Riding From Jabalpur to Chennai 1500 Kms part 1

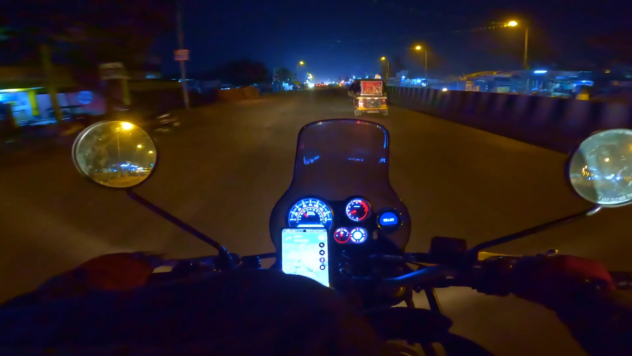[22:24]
मैं यह नाकपुर का आउटर एरिया है अभी बज़ रहे हैं तकरीबन साड़े आठ और मुझे यहां से जो है होटल पहुंचने में तकरीबन आदा गंटा तो लग जाएगा
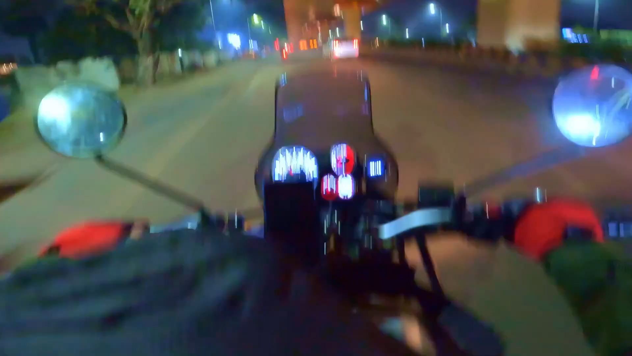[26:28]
कि कहीं हेवी ट्राफिक है और
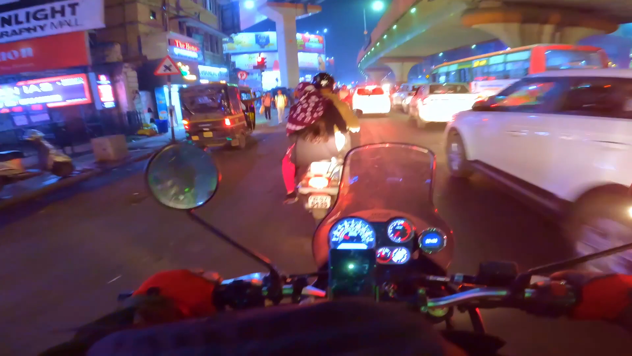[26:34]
कहीं ऐसा माइल्ड सा है लेकिन ट्राफिक है